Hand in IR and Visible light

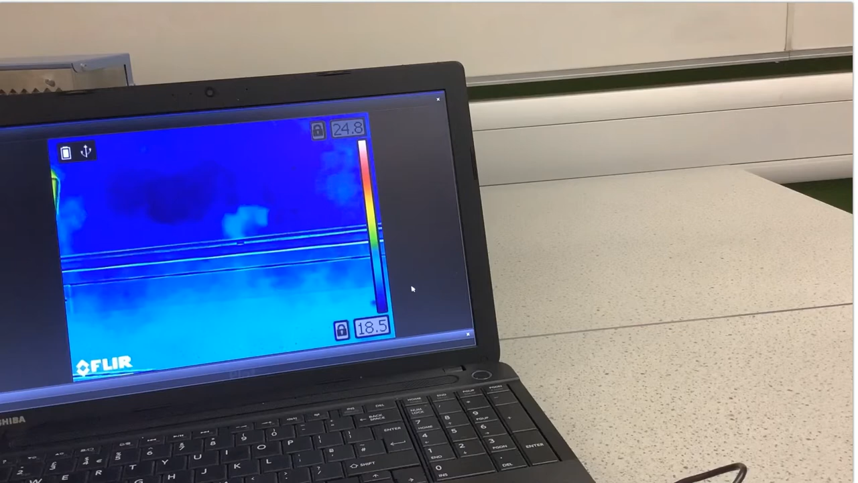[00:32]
So let's have a look at what happens if we put our hand in that view you can see that the hand is giving out quite a lot of infrared radiation is shown white compared to the surroundings because it's hotter. Let's try the same thing again but with the hand inside a black bin liner.
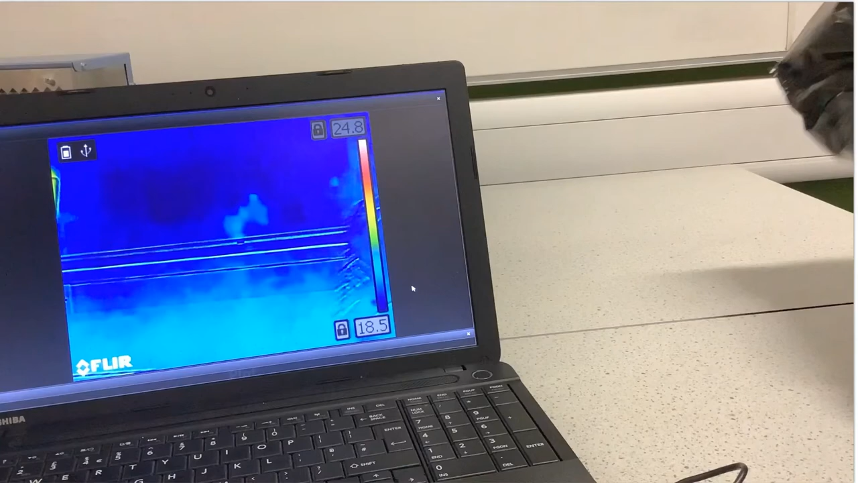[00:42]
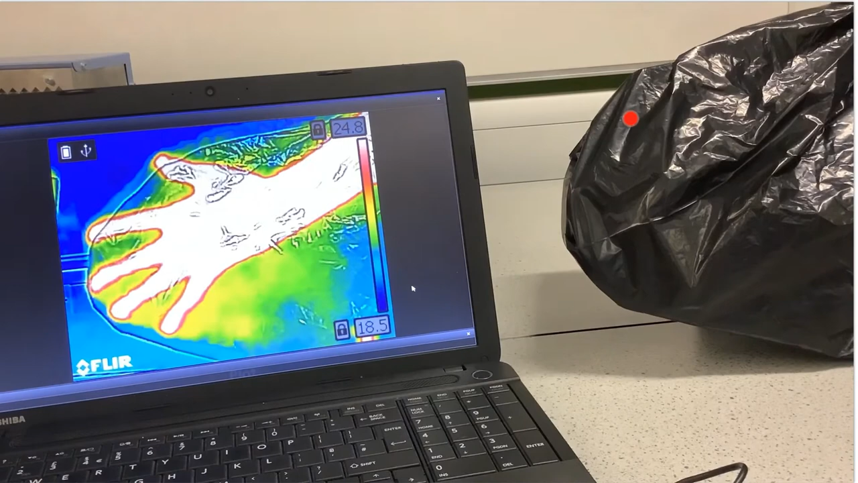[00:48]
Here in the visible light view we can't see the hand because it's inside the bin liner but in the infrared view we're able to see the hand.